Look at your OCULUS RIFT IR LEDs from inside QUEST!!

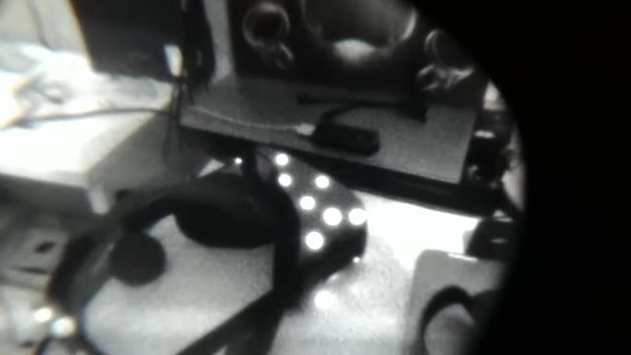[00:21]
you activate it all the LEDs blink the controllers blinking too You can see the infrared lights infrared LED lights blinking oops But it's hard to film with your cell phone and the quest and
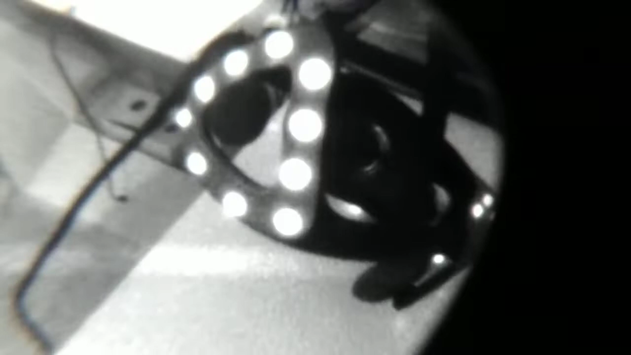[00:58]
And then there were LEDs in the back you see I